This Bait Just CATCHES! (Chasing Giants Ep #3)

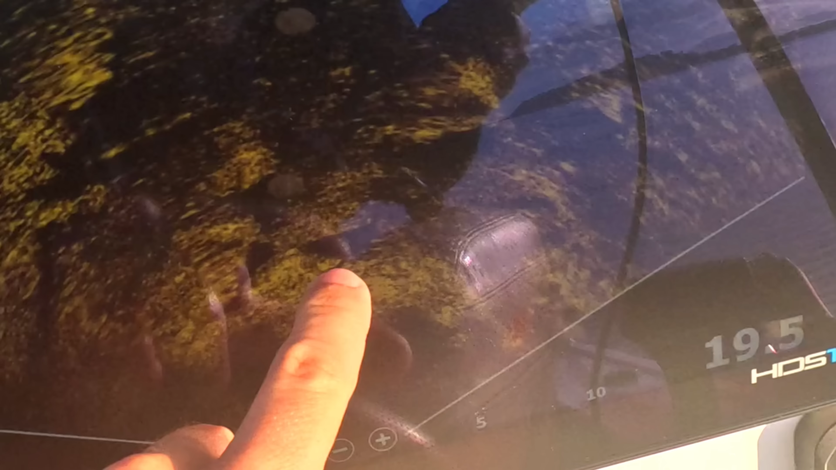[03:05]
It's a bit of a divot.
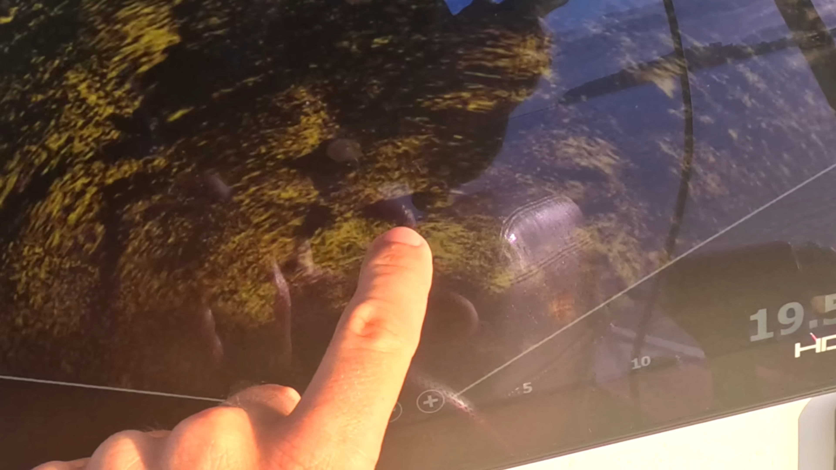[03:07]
And he was just sitting right in there.
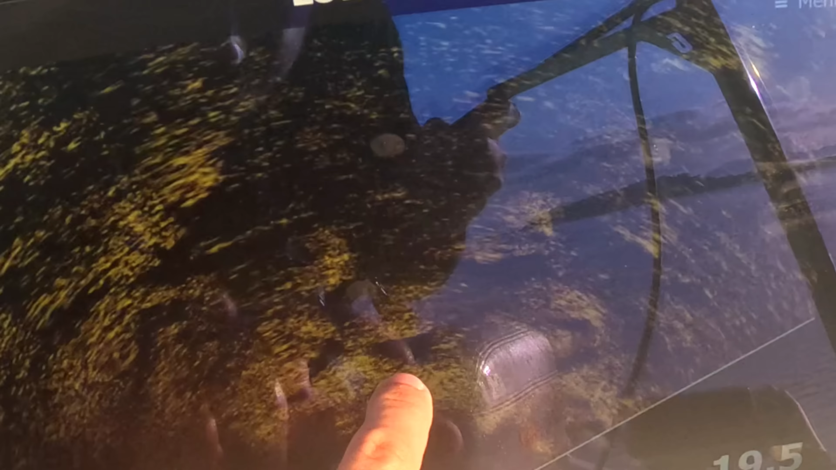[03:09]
Oh, damn. Here's another one here.
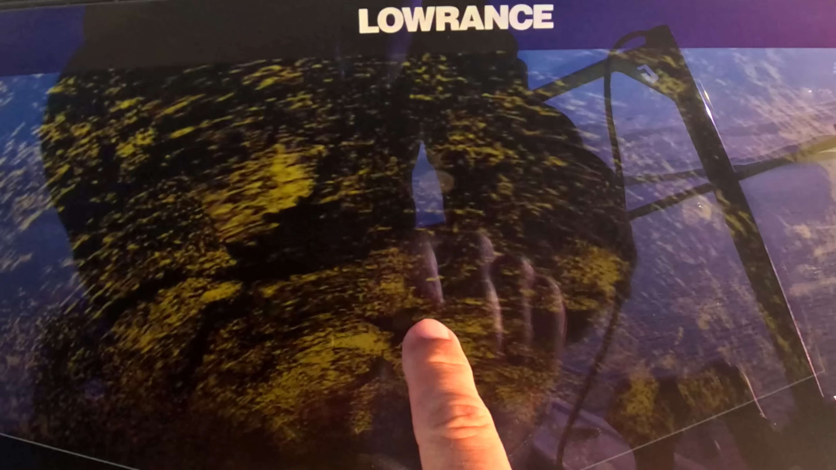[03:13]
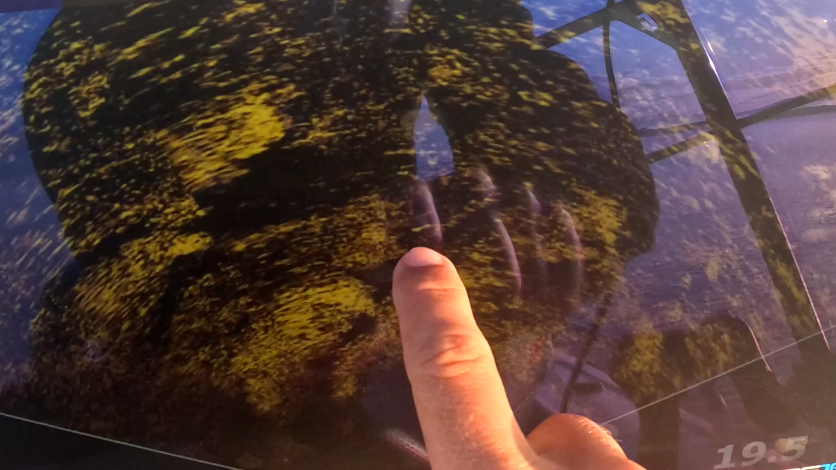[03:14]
A little bit of a divot, and then you just got that fish sitting right there.
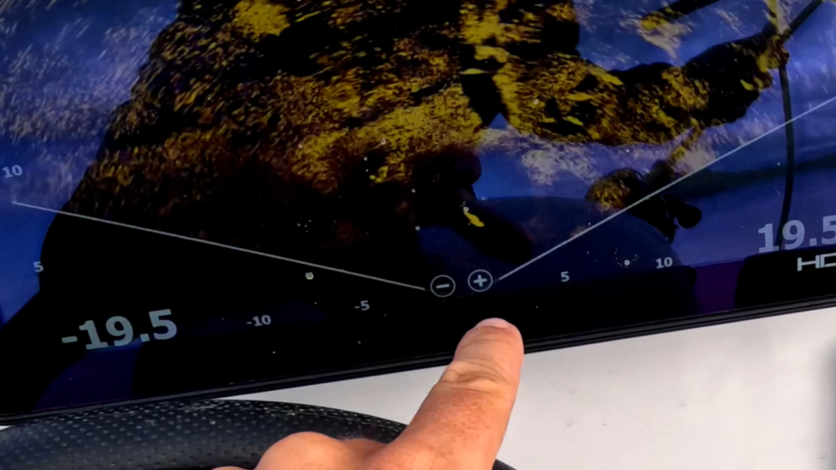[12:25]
That's the shark right there I'm talking about.
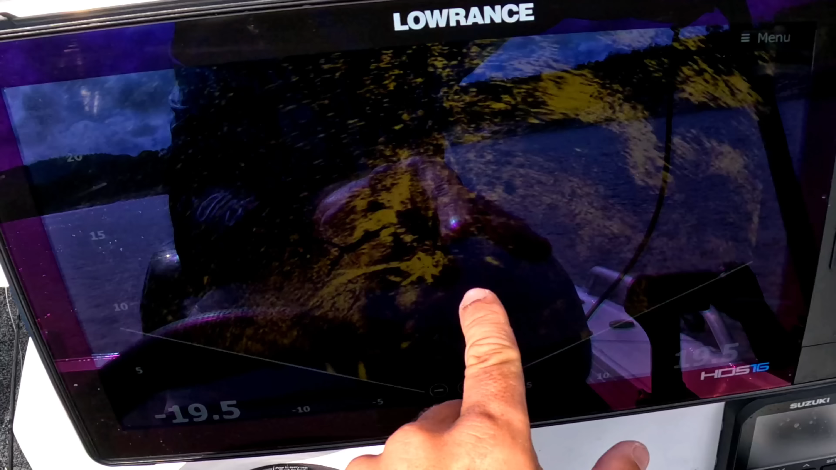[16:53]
You can see there's a stack of fish on this right side in particular.
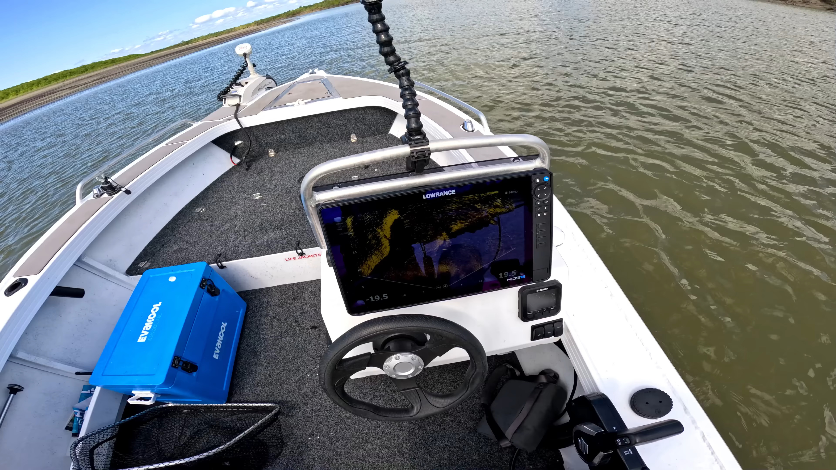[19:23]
One fish there, one fish there. We'll try and hit that front one first. So we'll line him up.
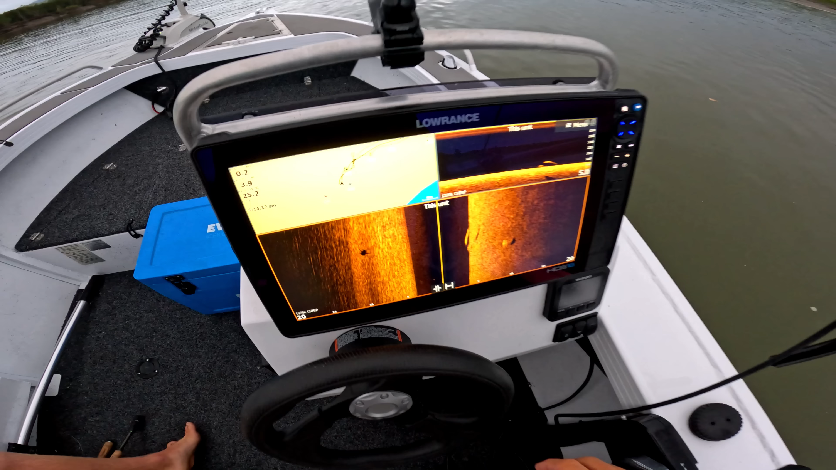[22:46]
Just pulled up on the spot and literally straight away, shark there, and then a couple good barra on the side.
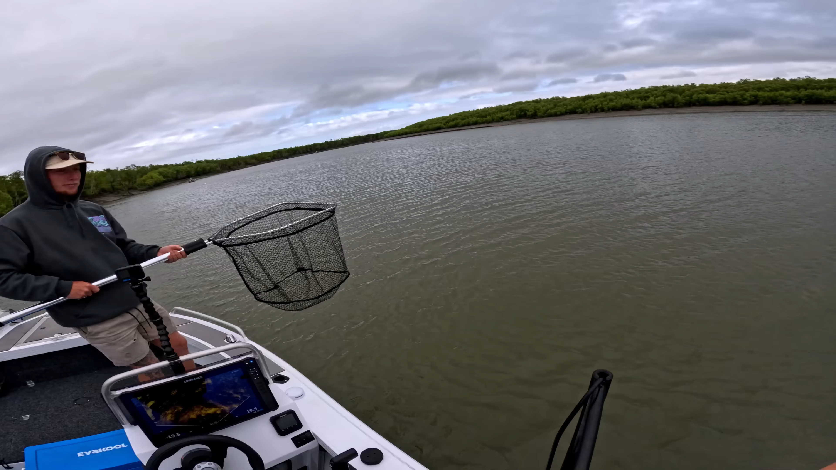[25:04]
Spotted one fish on the sounder, put one, he's got it so deep.
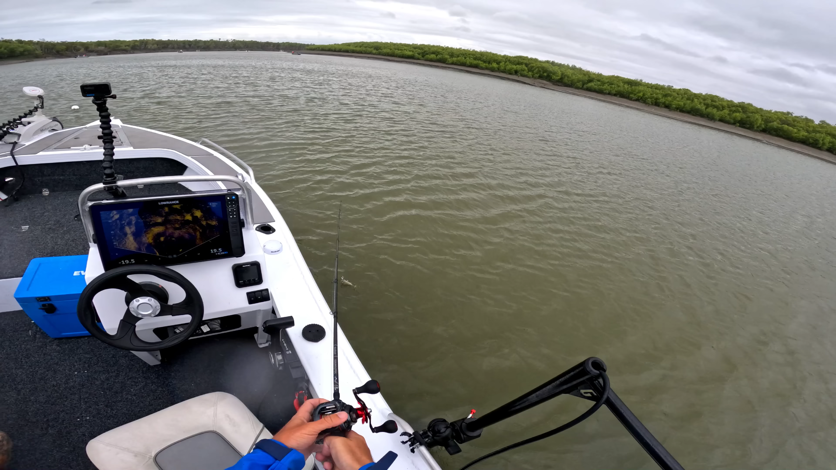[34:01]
Sure, my lens looks as good as my sunnies right now. Alright, so the challenge here is to not hook the crab pot and get the fish that's just behind the crab pot.